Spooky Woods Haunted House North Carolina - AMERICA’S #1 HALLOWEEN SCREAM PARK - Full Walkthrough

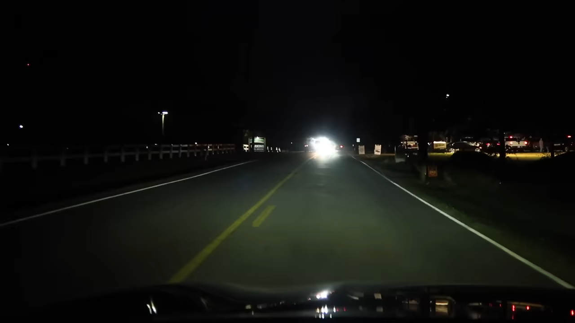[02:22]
The address for Spooky Woods is 1615 Kersey Valley Road. It looks like there's parking over here, and here's the entrance to Kersey Valley. Oh, there's all kinds of stuff going on back there.